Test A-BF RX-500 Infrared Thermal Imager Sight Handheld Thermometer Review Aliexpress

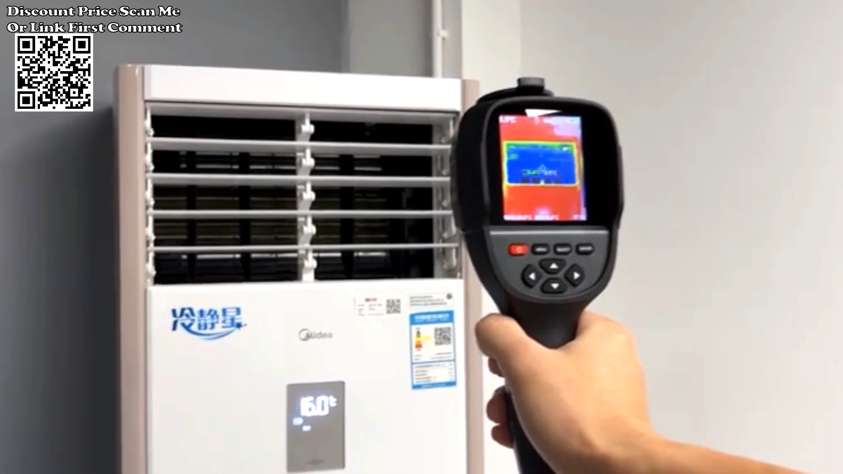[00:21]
Here's a brief description of its key features. Utilizes infrared technology to capture thermal images,
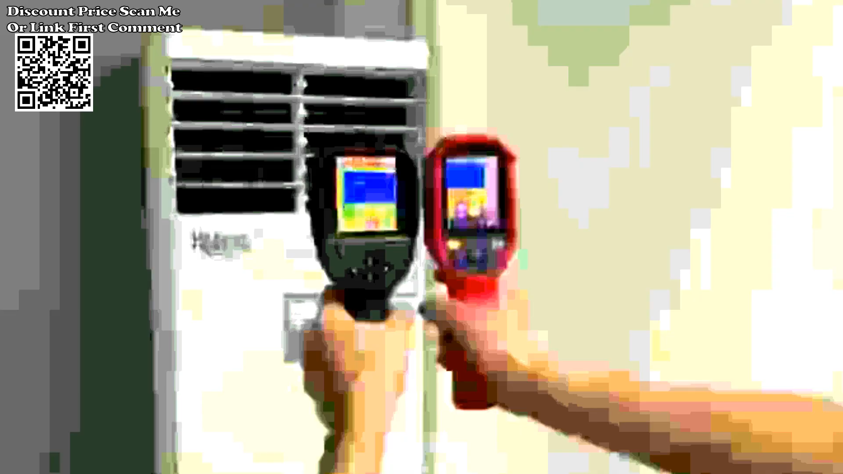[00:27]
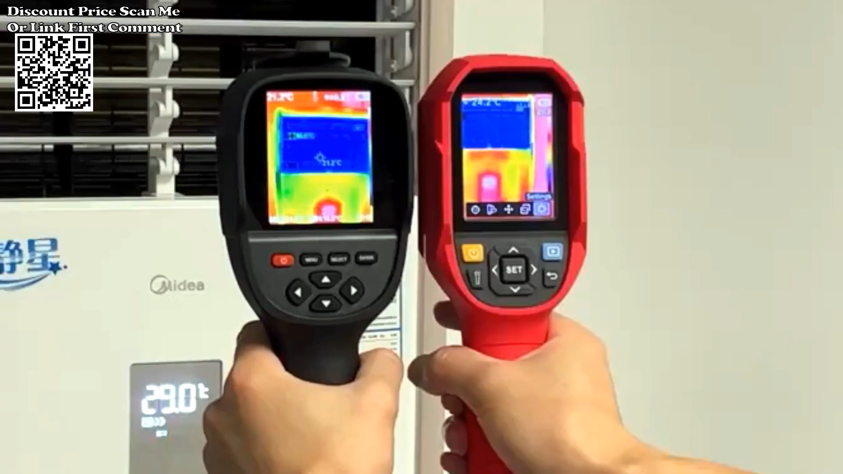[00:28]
allowing users to visualize and analyze temperature variations in different objects and surfaces.
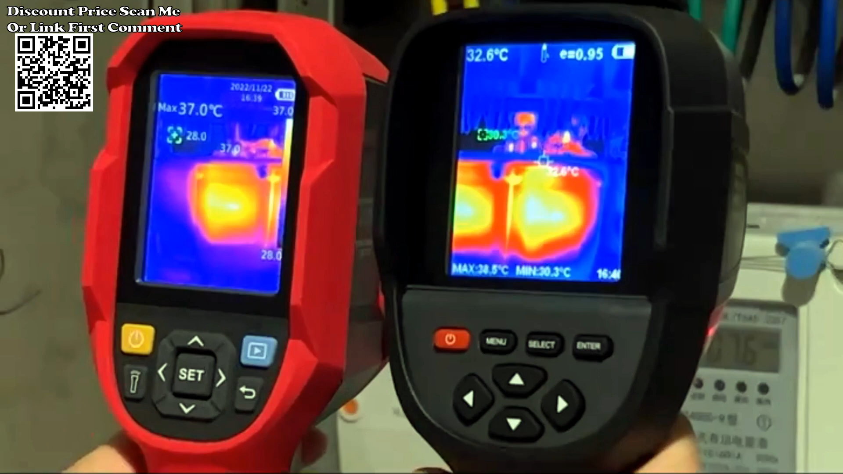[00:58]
On screen: min 30.3°C
A valuable diagnostic tool for identifying problems in electrical systems, HVAC, plumbing,
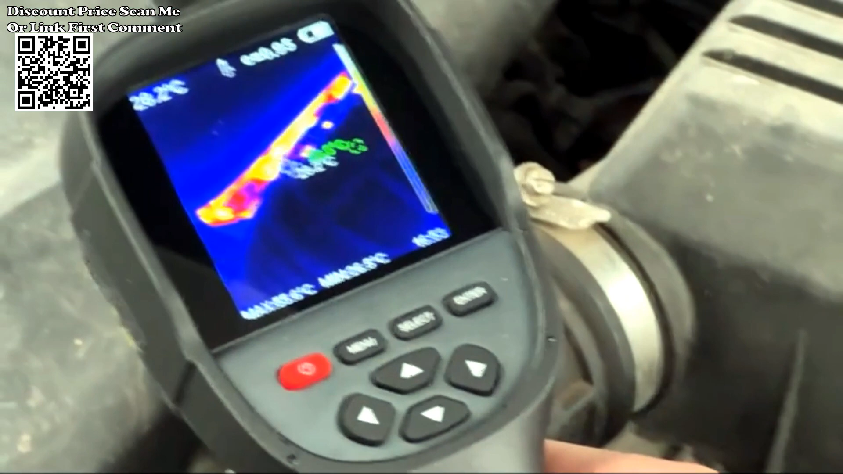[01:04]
and other applications where temperature differentials are crucial indicators.